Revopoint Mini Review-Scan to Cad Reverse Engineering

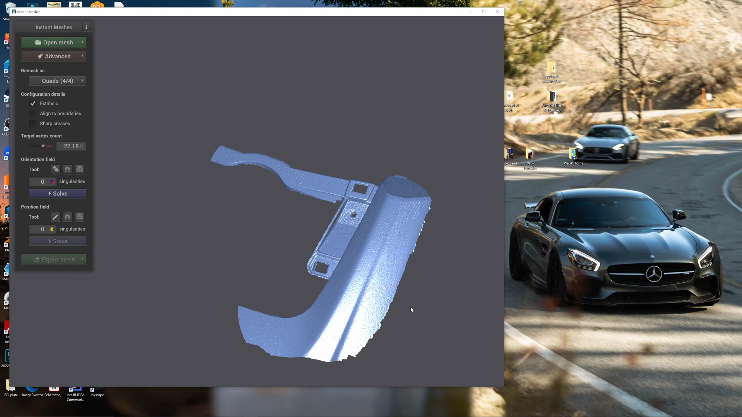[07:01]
But in order to bring this into Fusion 360, doing this right away would make your computer lag a lot and it wouldn't be able to handle all the polygons.
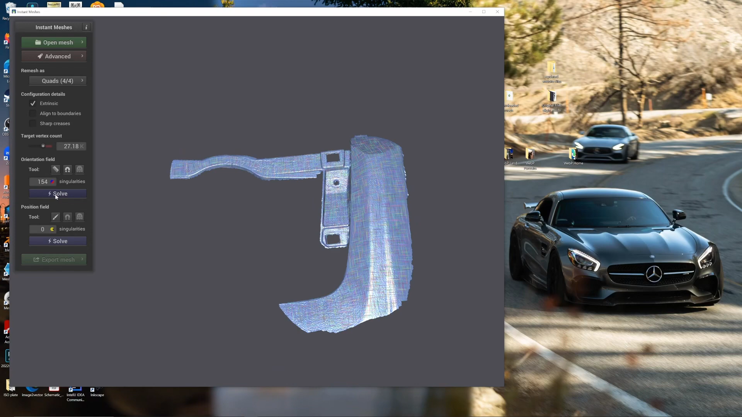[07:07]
So here I'm just going to click solve and you can see that it's going to create a grid-like pattern.
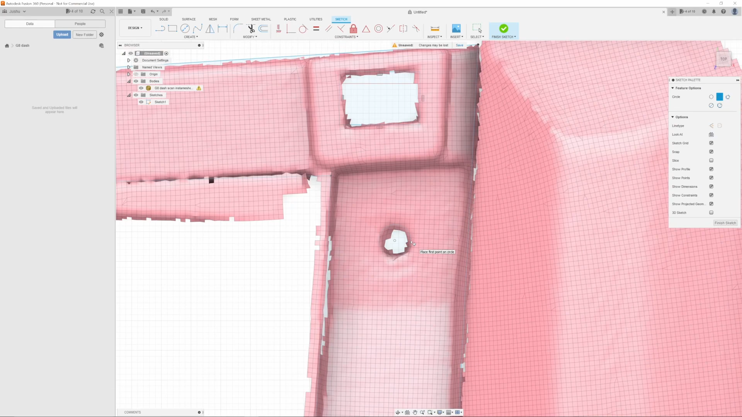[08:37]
Here we have the sketch all done.